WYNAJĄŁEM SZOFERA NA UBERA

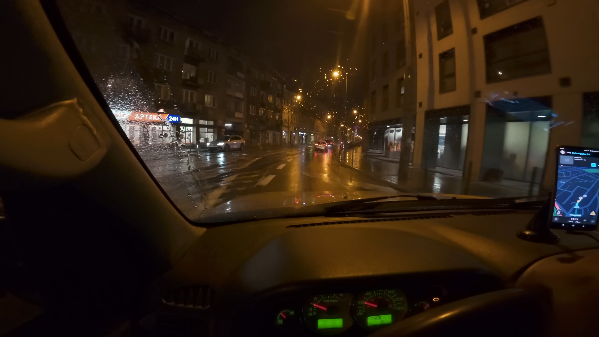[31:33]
Czekaj, wóz burger. Jest po lewej. No, gdzieś koło, że... A, jest wóz burger.
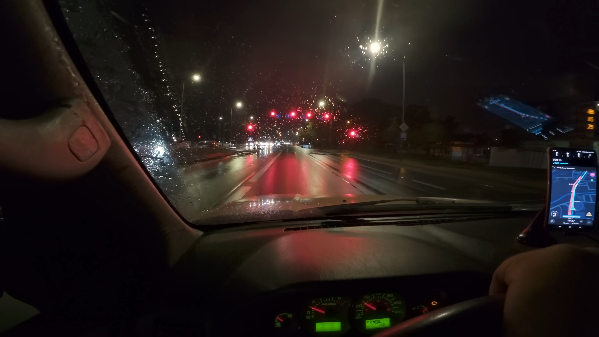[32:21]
Najgorsza pora do jazdy, jak ktoś ma astygmatyzm. A ty masz astygmatyzm? Nie, jak wesel. W sensie, że mokro i ciemno, tak? Tak, tak, tak. Jeszcze pada taka mrzawka chujowa. Kurwa, Priusiarzu zajebany.
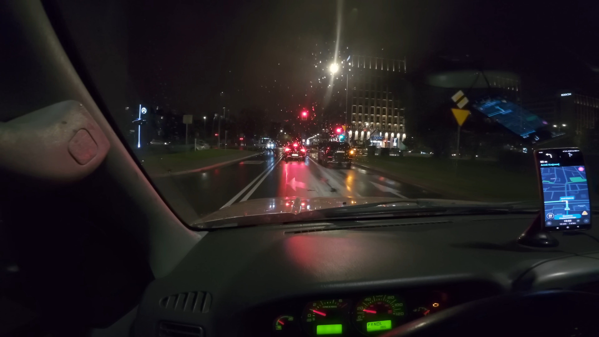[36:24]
Widzowie, widzicie to Volvo po prawej stronie. Teraz miga mu kierunkowskaz. Jest ciemno. Ten debil jedzie kurwa tylko na światłach dziennych.